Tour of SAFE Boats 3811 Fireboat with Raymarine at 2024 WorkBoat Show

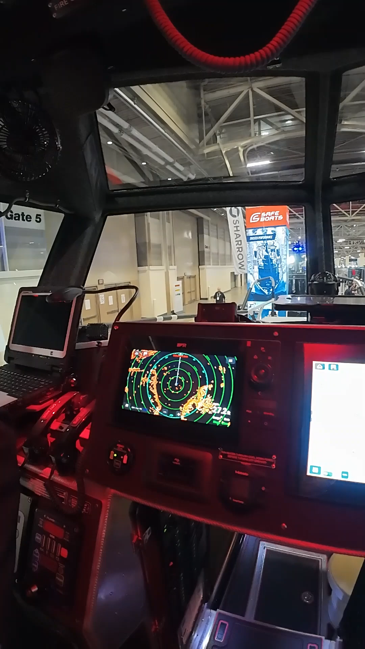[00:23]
We've got radar, charting, we have encrypted text messaging as well as our FLIR thermal camera all displayed across the main helm.